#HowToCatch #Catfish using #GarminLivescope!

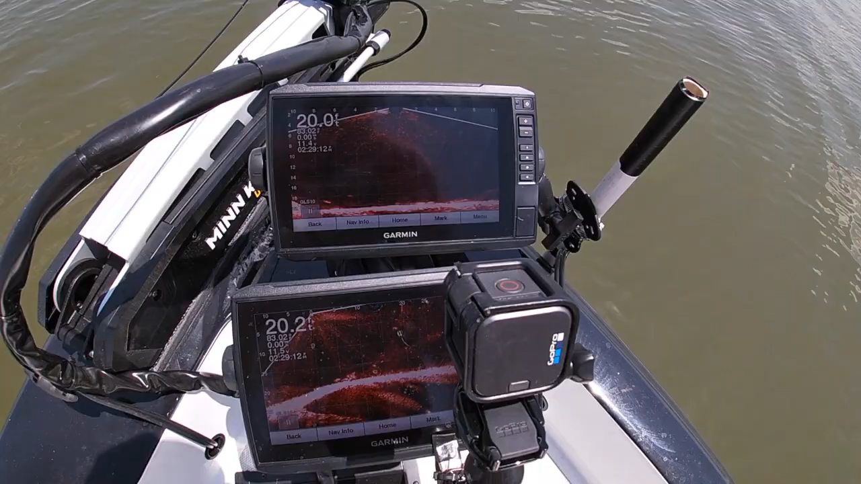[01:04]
i've got fish swimming across the bottom okay and uh what i'm going to do is i'm going to drop my nugget down we're in about 20 foot of water and i'm going to see if i can pop one of these fish see if i can get them to come up and eat that fiber nugget i'm going to try to have this gopro running and then i'm going to try to have the gopro that i've got
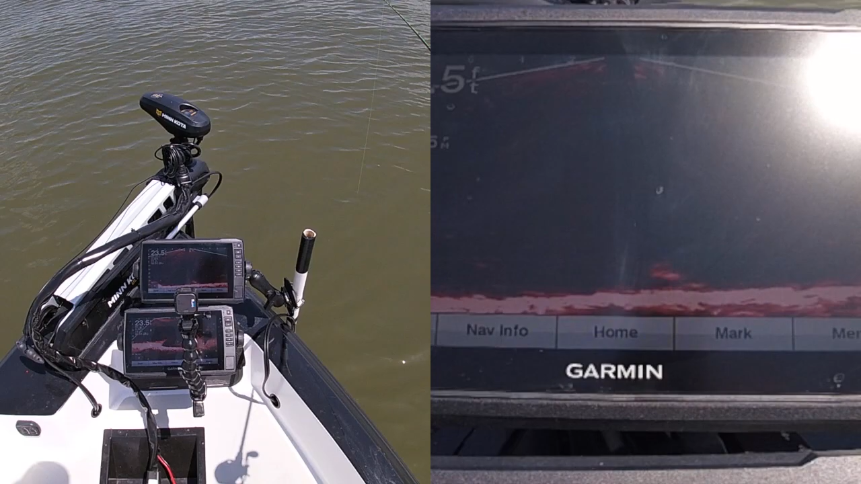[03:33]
now you can see that there's a fish coming off the bottom right there there he is i got him i got him and i'm pretty sure that's a catfish
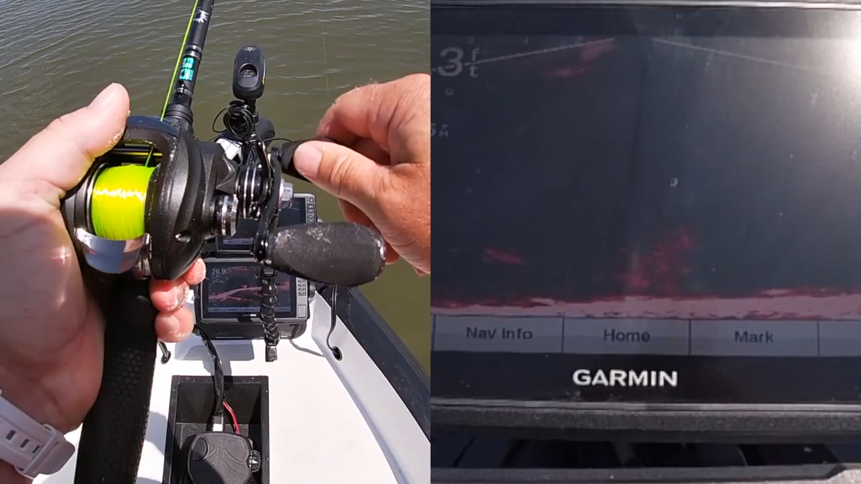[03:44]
he's not a big catfish but we live scoped us a channel cat with a fiber nugget and i am very proud of that y'all i tell you what if i can do this right now
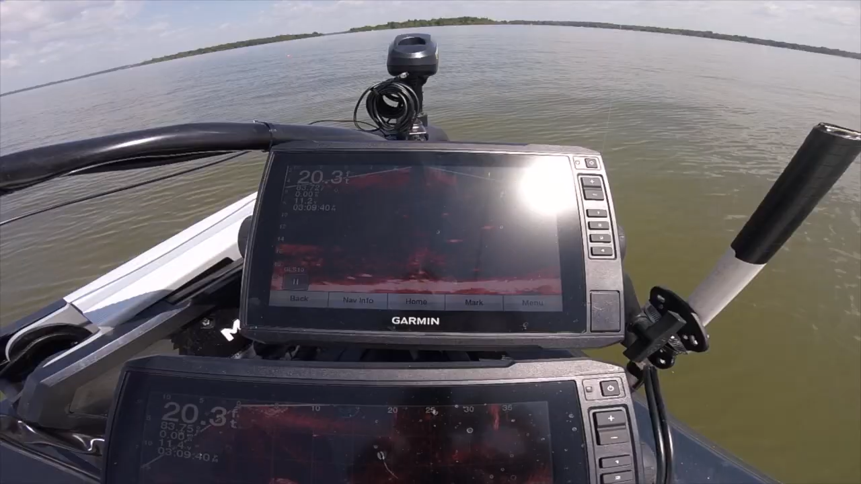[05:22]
okay hopefully i'll get him in the boat that is another live scope cat right there
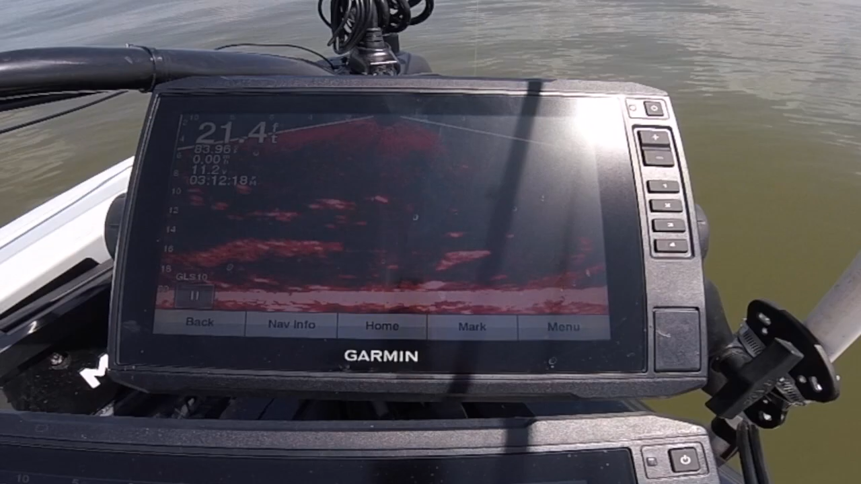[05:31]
On screen: depth 21.4 ft
okay we got there i'm sitting right there got a fish coming down
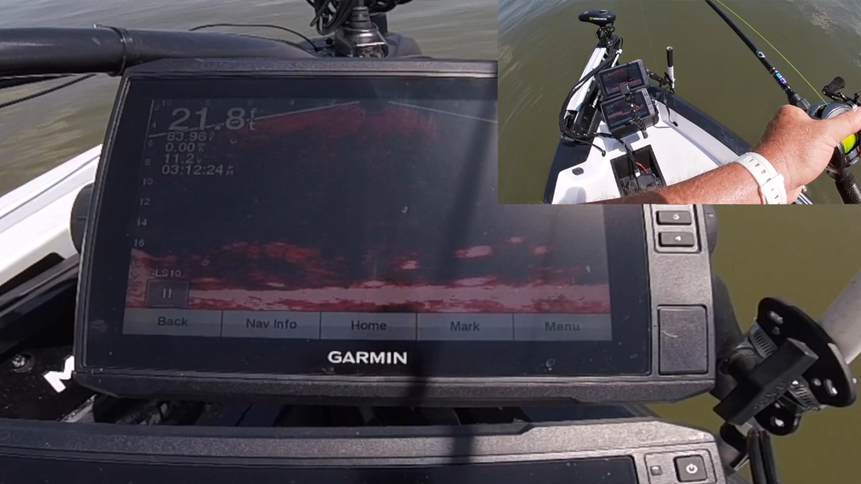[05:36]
after it there's a fish came up right there there he is
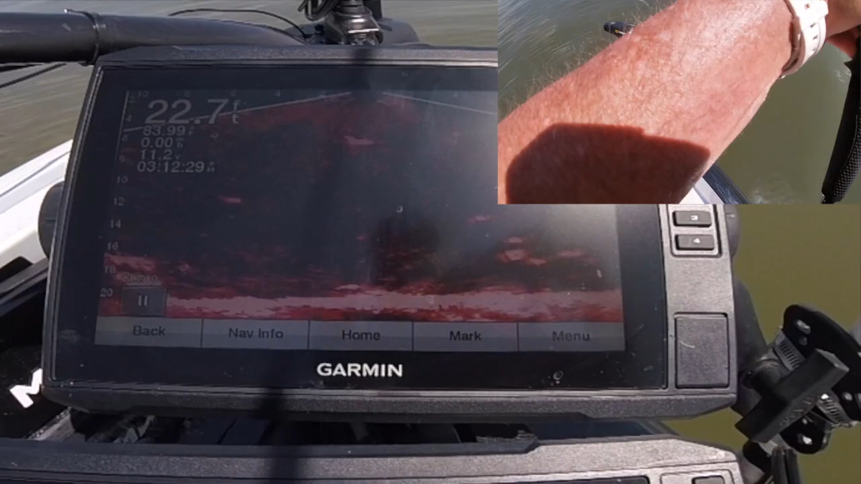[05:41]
On screen: depth 22.7 ft
there he is by a whisker
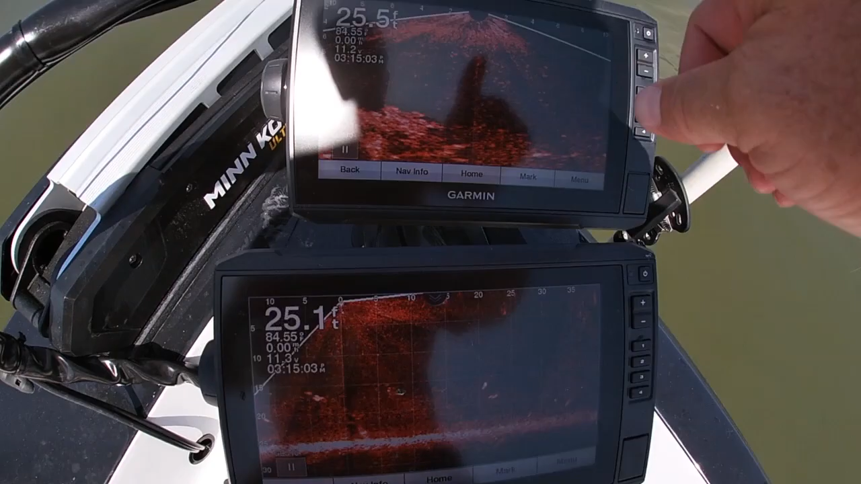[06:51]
i've got one this one is looking forward off of my trolling motor and this one is looking down it's connected to this pipe right here and that transducer is looking left and right the transducer that's up there i can kind of move